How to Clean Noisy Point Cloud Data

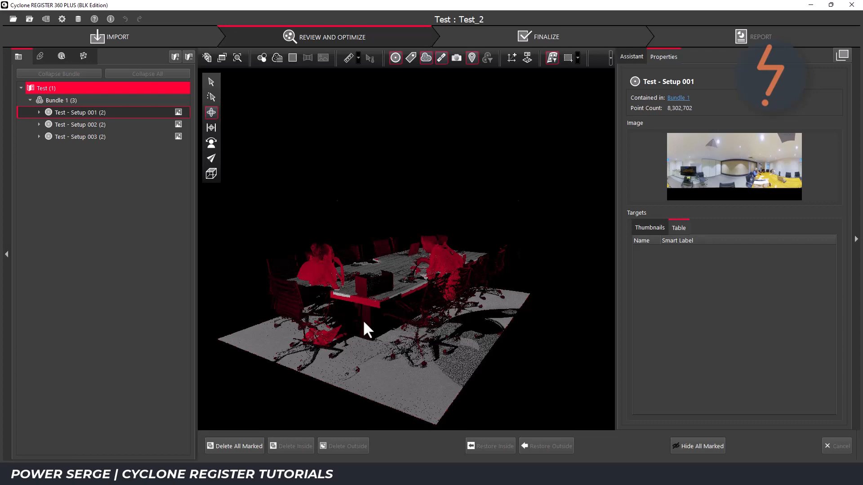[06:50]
Step 4. Draw a fence around marked areas to be removed.